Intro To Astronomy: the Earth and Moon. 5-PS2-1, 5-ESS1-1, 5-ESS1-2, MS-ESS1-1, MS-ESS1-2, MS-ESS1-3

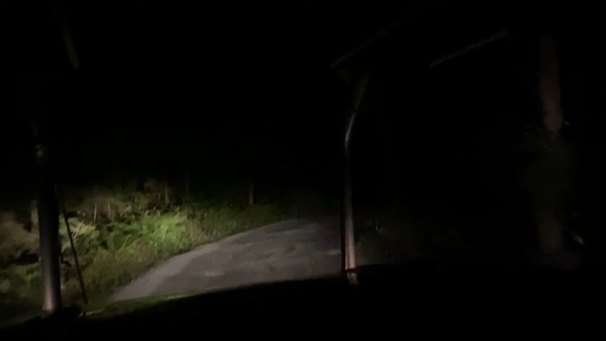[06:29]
This is similar to how light from our headlights reflects off a road at night, then goes into our eyes so we can see things that are normally dark. Just like for the earth, only half of the moon gets sunlight at any given moment.